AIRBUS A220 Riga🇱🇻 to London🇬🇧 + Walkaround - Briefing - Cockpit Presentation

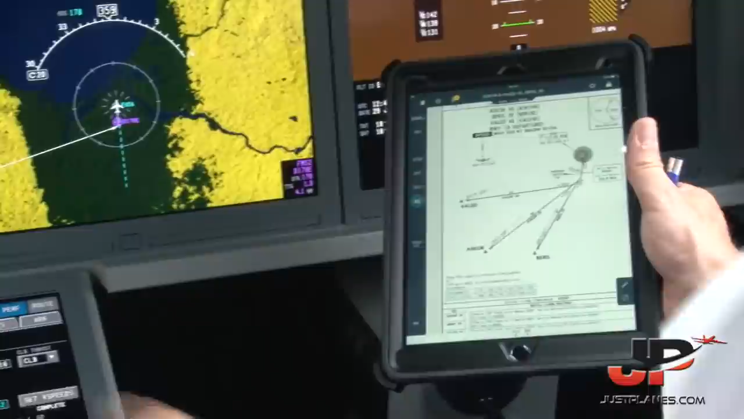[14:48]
and we may get a right turn inbound to Valet, roughly 255, 254 on the chart.